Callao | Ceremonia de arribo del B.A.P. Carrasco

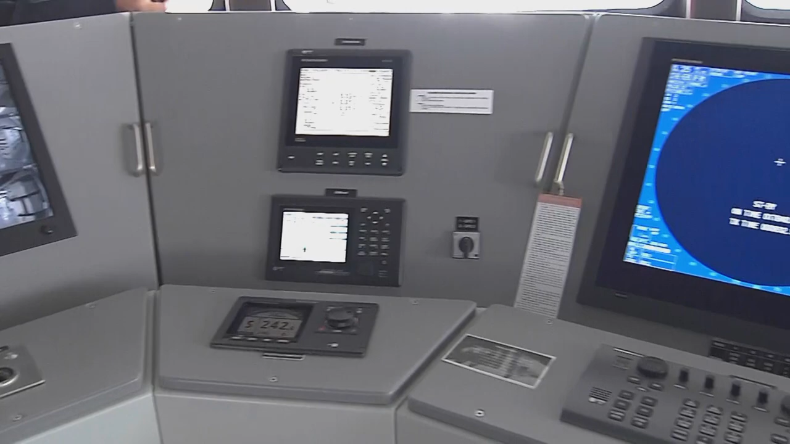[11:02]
Tenemos el control, tenemos la temperatura de actualizar el mar, tenemos el tema de las luces de navegación, tenemos diferentes tipos de agarrar, dependiendo de lo que queremos, si queremos tener mayor profundidad, si queremos tener mayor discriminación.